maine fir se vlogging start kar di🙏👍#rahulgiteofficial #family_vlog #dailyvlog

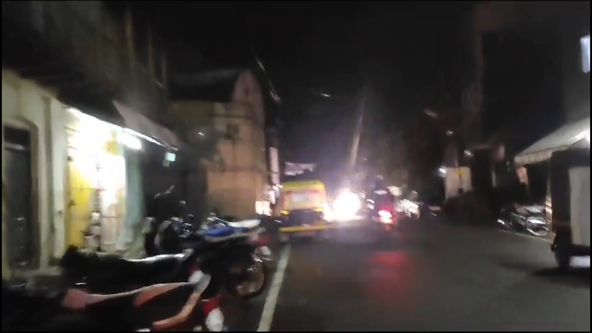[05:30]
सामने यदि दिख नहीं रहा होगा अभी अंधेरे में,
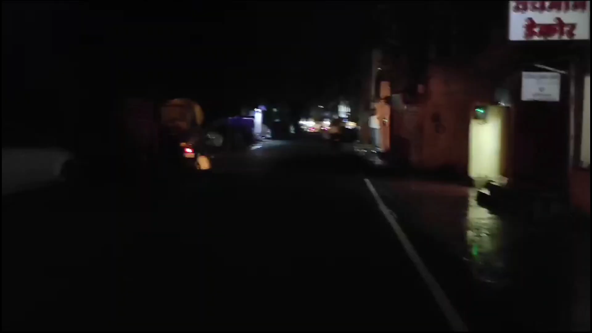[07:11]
तो आज स्ट्रीट लाइट भी बंद है। और अब मैं जा रहा हूँ घर, इंस्टीट्यूट के करीब ही था अभी मैं,